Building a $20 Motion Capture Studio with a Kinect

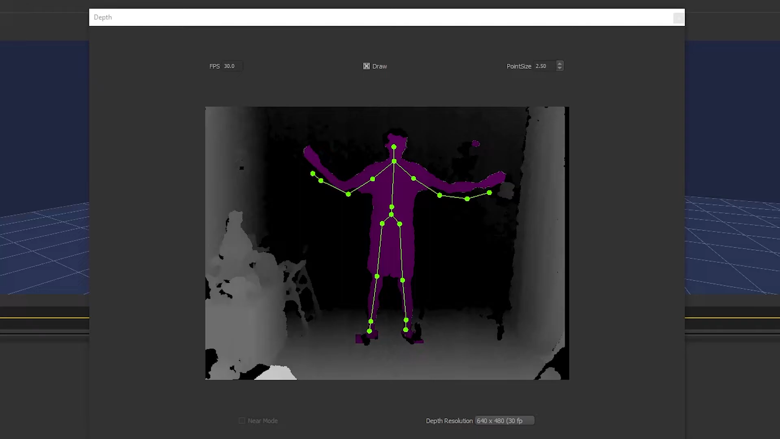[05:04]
But it's capturing this data in a 640x480 video feed running at 30 frames a second. And because the Kinect relies so heavily on line of sight,
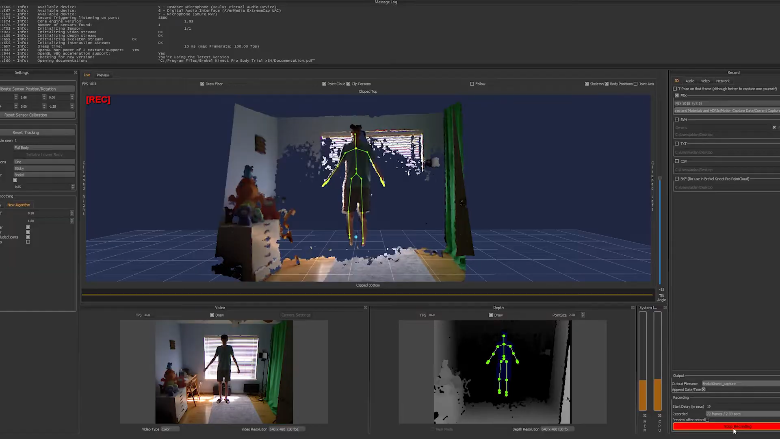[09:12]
As for the limitations with the Kinect that I listed before, yes, they are annoying to deal with,